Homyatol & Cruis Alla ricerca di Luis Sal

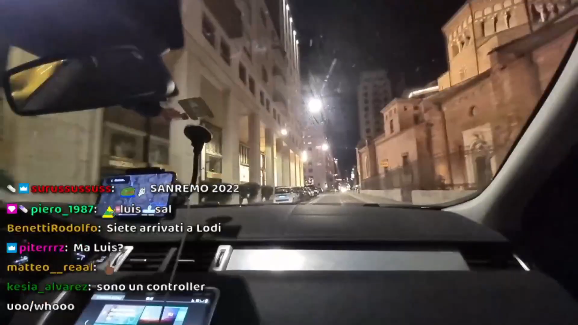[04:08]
Gira a destra, quindi gira leggermente a destra su Corso Venezia.